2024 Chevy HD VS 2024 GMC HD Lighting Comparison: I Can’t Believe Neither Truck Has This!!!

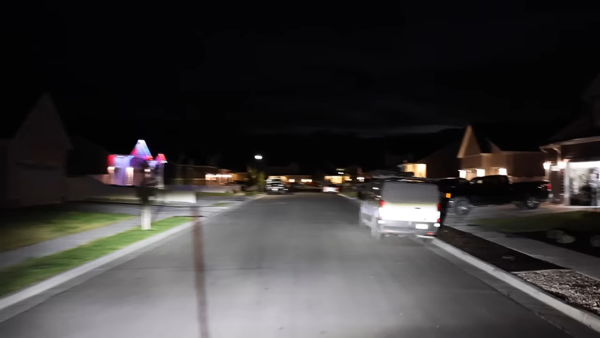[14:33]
wow look at that that is really bright
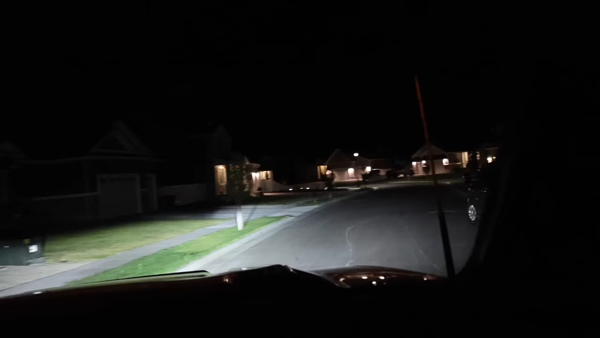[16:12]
and gmcs which is kind of surprising because the appearance is the same but you can definitely tell even with the cutoff that there's slight differences between the two trucks but
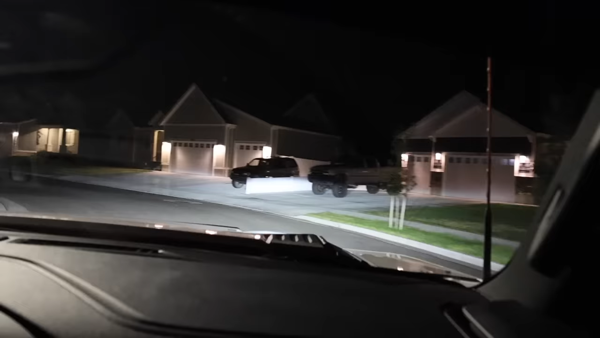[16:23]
i do like the uh fog lights on the gmc a lot better they're a lot wider and a lot cleaner compared to the chevys but